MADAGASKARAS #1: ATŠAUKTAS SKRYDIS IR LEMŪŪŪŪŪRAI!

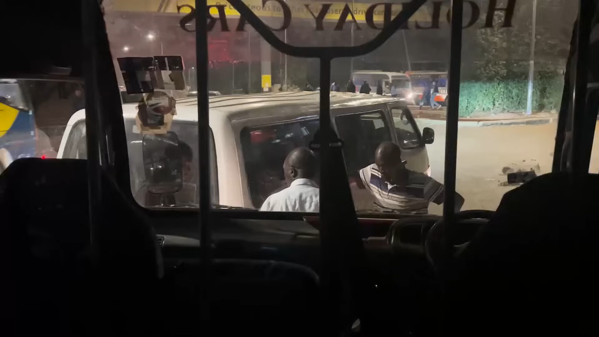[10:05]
Susidūrė mūsų šoferiukai. Garsas buvo, bet nieko čia neatsitiko, man atrodo.